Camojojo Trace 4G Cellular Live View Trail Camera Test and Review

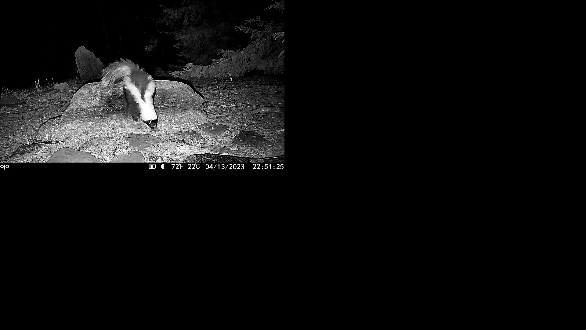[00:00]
Well today I'm up in the Great Smoky Mountains and for about the last
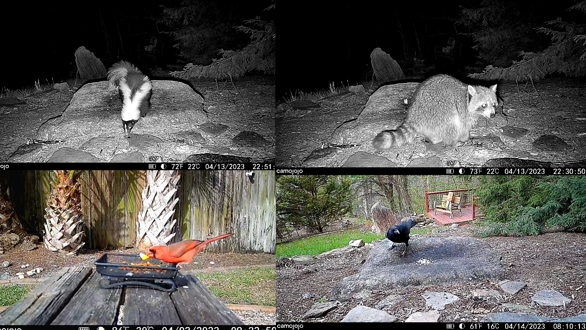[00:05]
month I've been testing out a new 4G cellular trail camera from Camo Jojo.
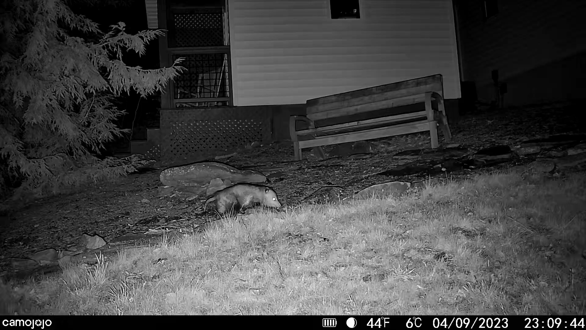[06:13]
And it'll take, you know, videos and stills, whether you have cell service or not and save them on the onboard storage, which you can download later. So this can even function, you know, without, if the cell service is out, it'll still continue to take images and video, but that's, that kind of defeats the whole purpose. Obviously, you have to buy a, you know, a 4G cell plan that goes with it. And this one comes with the pre-installed AT&T SIM card and some really good selections of plans that you can get,
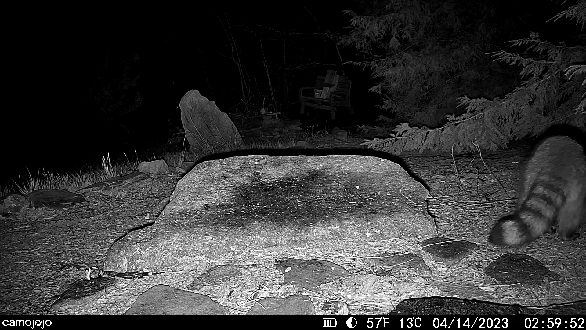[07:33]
You know, it's not like a camera that I would use to record wildlife and videos that are one or two minutes long in a 4K video.
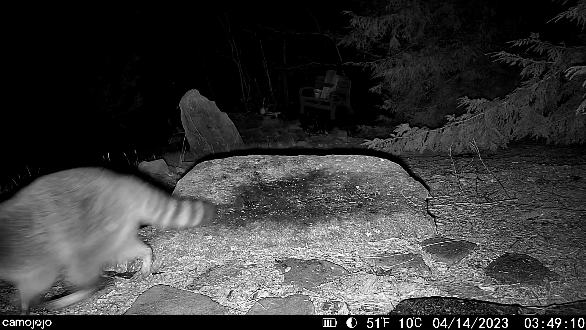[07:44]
That has a different purpose. This purpose is for, you know, monitoring wildlife or security purposes.
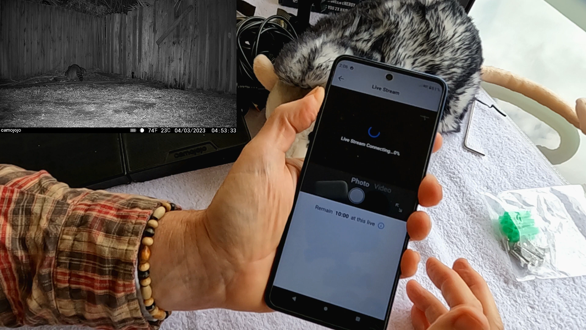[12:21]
Now remember, you're going out over the cell network and you're connecting to your camera and then you're going to connect live to it. So it's going to take, you know, a few seconds.
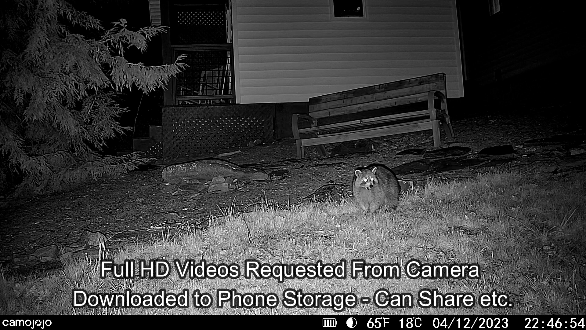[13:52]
And when you go to the archive, you can click on HD and you'll see where all the HD requests.
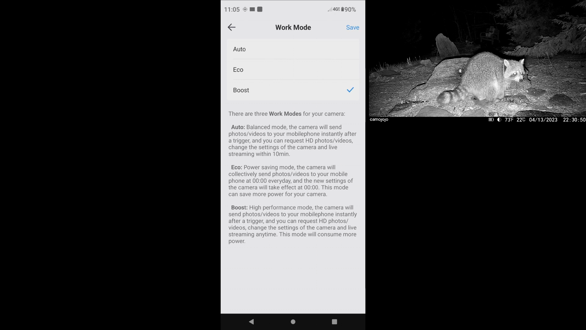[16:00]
The boost is the best mode to get immediate alerts and to go live immediately. And you can pick pictures, video or pictures and video.
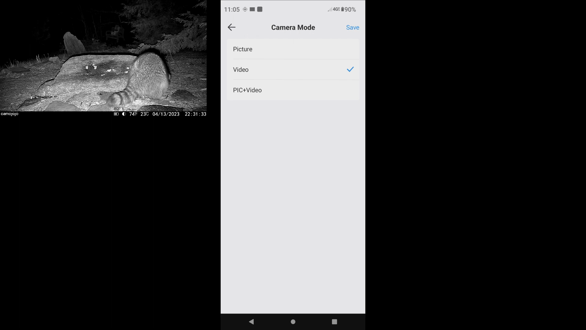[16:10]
And the send frequency. And if you want to do it in real time, of course, that's the best.
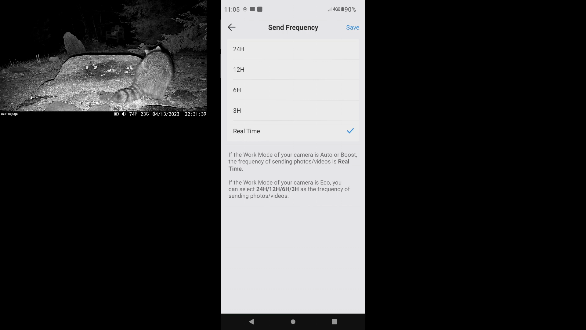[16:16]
And other camera settings are the image size, which 5 megapixel is the best setting.
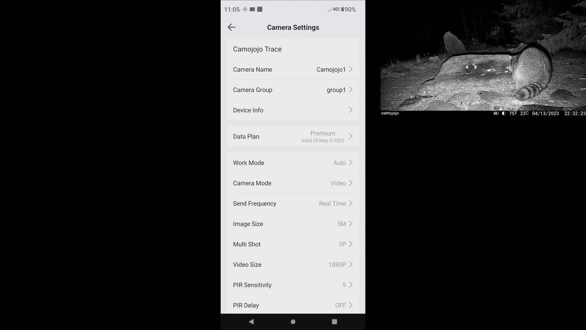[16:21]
You can do a number of multi shots. And the video size can be either 1080p or 720.
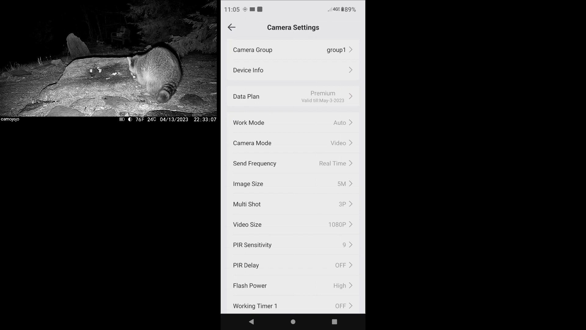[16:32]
And PIR sensitivity is really important.
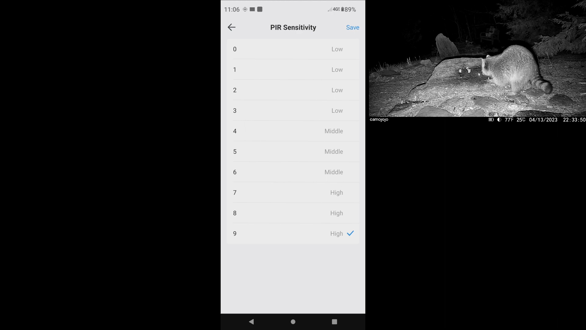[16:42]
I always have that set at high and it's pretty impressive.
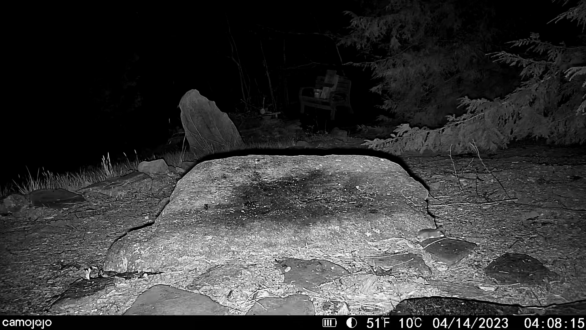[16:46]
At maximum PIR sensitivity, the camera is actually triggering on a small mouse. And of course, anytime you have a mouse around a food source, you're going to attract a cat. The trigger speed with the trace camera is 0.2 seconds. And I found the trigger speed to be really exceptional.
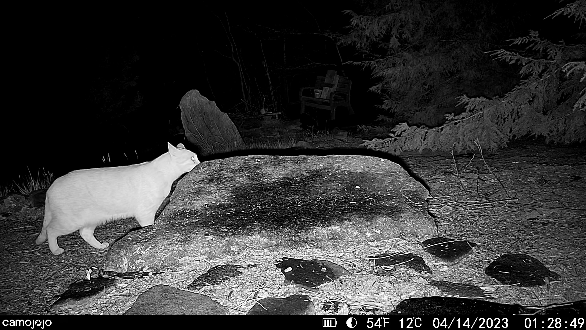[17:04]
You can set the PIR delay or the time interval between subsequent videos down to as low as 5 seconds.
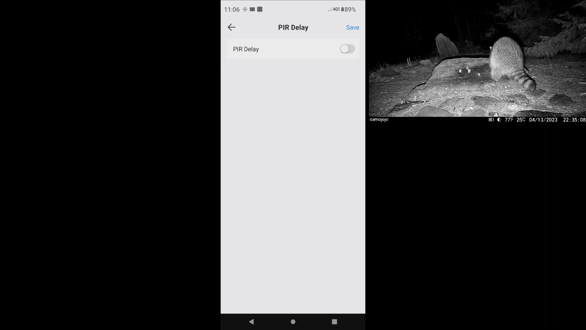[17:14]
So that means you have a 10 second video, then a 5 second delay or reset period, followed by another 10 second period.
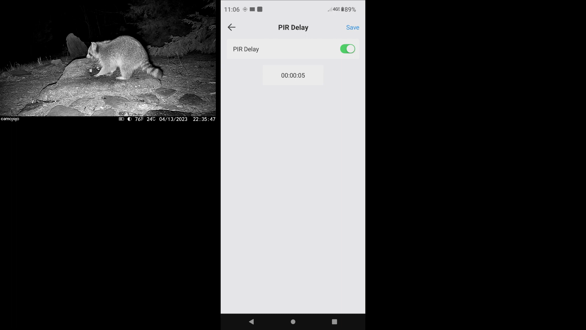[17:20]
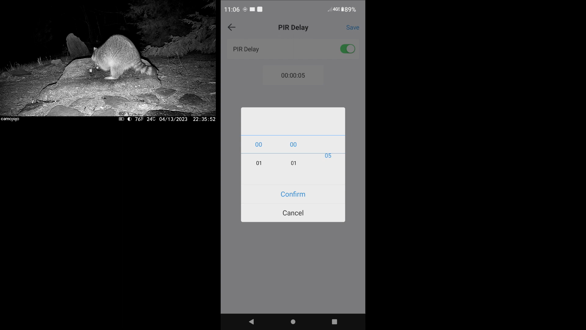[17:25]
You can set it up so you don't miss much of the action.